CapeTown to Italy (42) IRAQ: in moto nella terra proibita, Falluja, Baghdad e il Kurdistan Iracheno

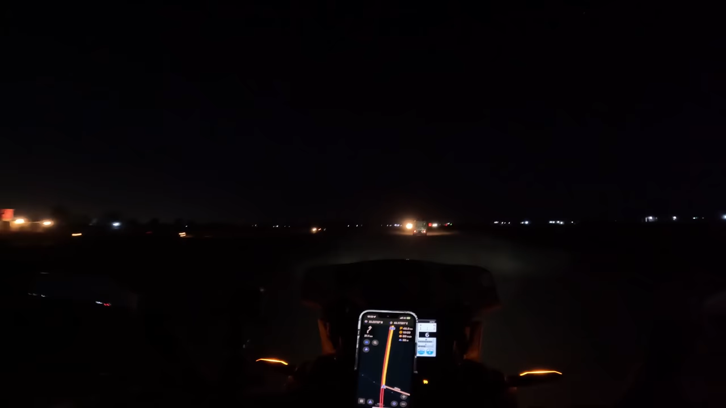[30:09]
Ho ancora la scorta davanti. Io non ci vedo più niente, non riesco a vedere le buche. E mancano 50 km interminabili, terribili. Terribili, tutto perché ho dovuto aspettare questa cavolo di scorta.
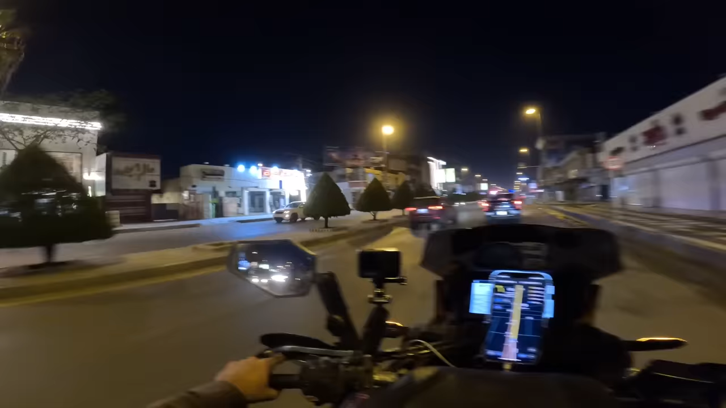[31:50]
Questa parte è molto moderna. Questa Baghdad. Qui c'è la Benelli addirittura.
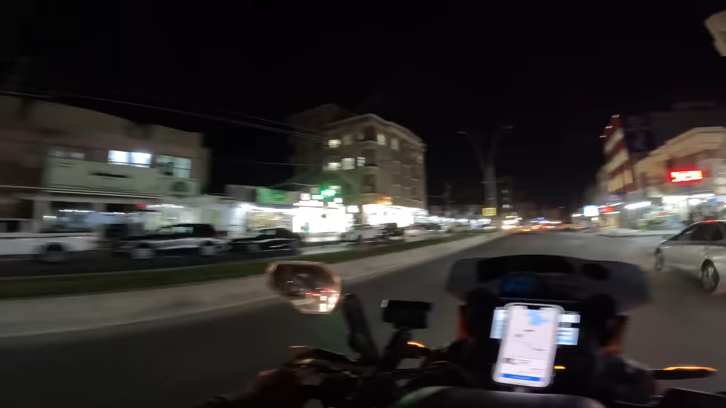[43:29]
Benvenuti a Duhok, questa città irachena del Kurdistan a più luci di Las Vegas.